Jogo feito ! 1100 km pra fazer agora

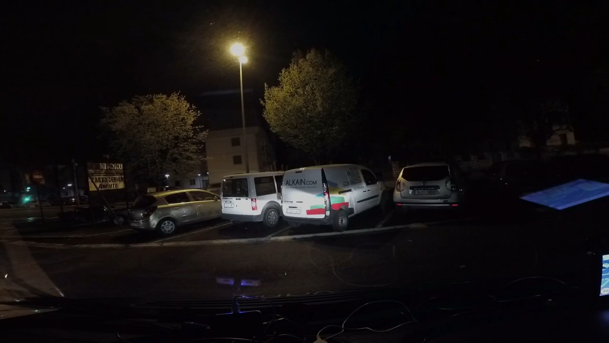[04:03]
tem aquele pequeno momento que a gente tem que lembrar a polícia bem ali, né? Eu nem vi, né?
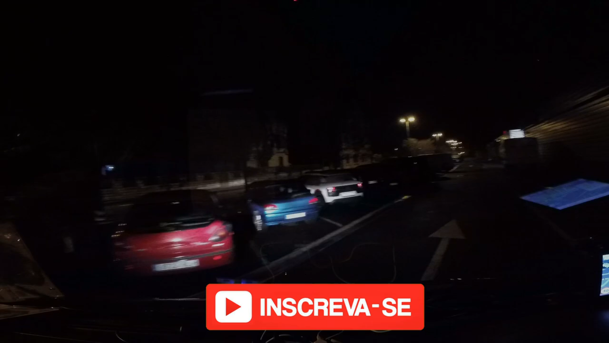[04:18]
Quase que eu vi pro lado de lá, né?
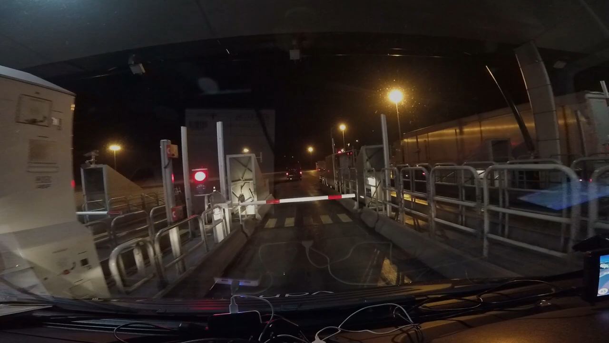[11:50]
aí aqui parece que tem mais uma. É, tem mesmo aí, ó. Mais um pedágio. Só andou uma merreca e já tem outro, né?